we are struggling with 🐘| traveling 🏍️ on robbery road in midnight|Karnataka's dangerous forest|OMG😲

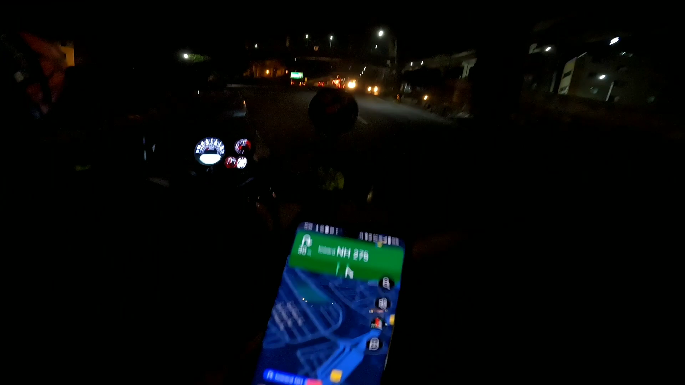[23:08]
இதை பாருங்க கூகுள் மேப் வேறு யூடியூப் அடிக்கிட்டே வேறு சொல்லிட்டு இருக்குங்க
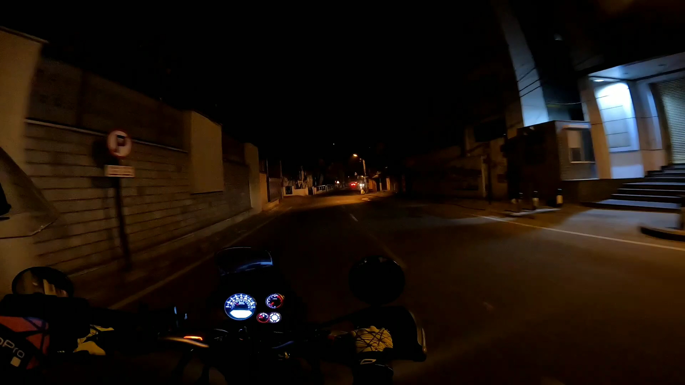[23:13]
மணி வந்து பார்த்தீங்கன்னா கரெக்டாக 1 மணி ஆகுதுங்க என் மொபைலில் தெரியும் பாருங்கள் டைமு
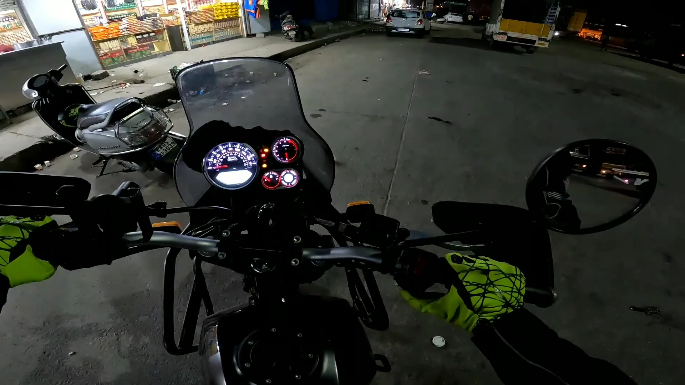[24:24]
ஓகே காய்ஸ் இப்போ வந்து நம்ம பெங்களூர் தாண்டி அத்திப்பள்ளி டோல்கேட் வந்துட்டோங்க தமிழ்நாடு
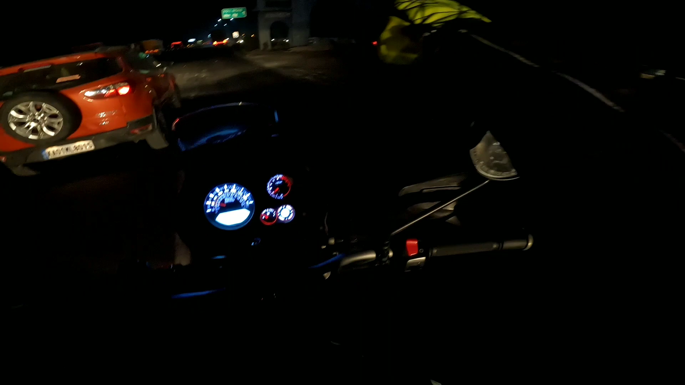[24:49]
இதுக்கு இந்த பக்கம் கர்நாடகா, இப்போ தமிழ்நாடு நம்ம ஊர் போகிறோம்.